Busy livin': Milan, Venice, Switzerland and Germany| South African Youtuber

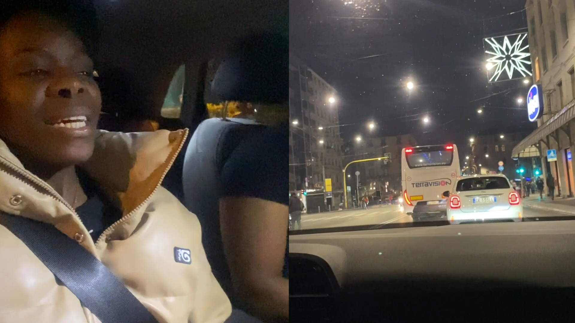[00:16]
I would definitely hit people's cars because there's no way this traffic situation is here.